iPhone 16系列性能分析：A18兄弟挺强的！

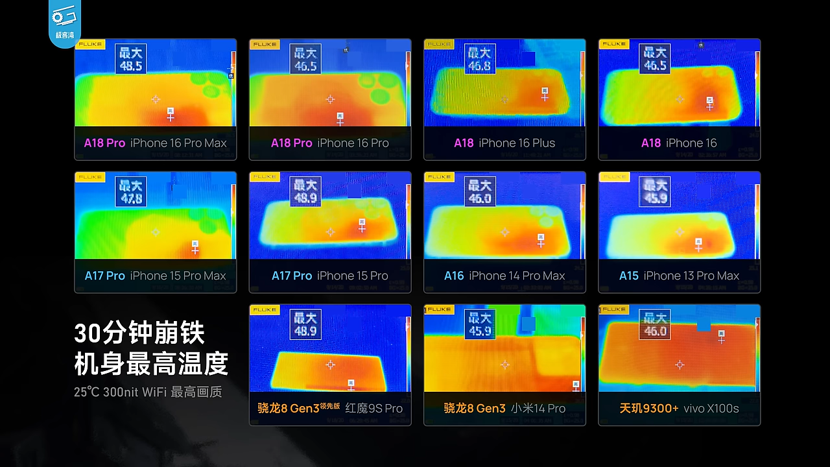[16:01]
温控策略有一些异常查看机身的热成像图你其实可以看得出来这台iPhone的热量分布其实比之前
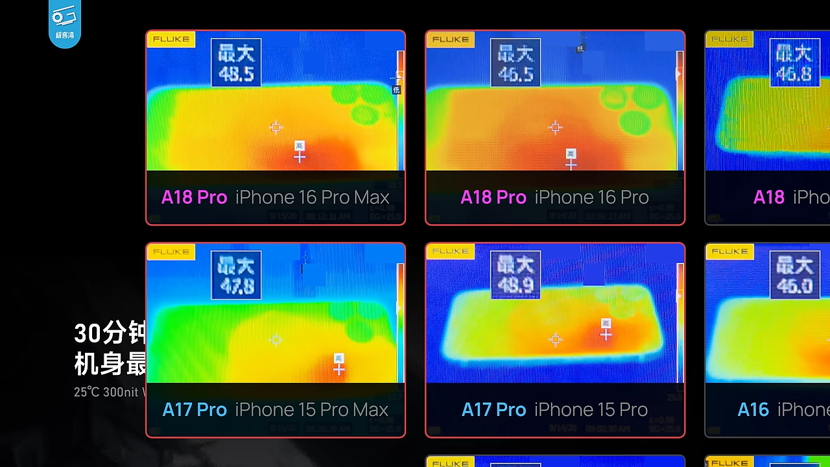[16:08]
的iPhone要均匀很多说明这次的散热确实是有一定改进的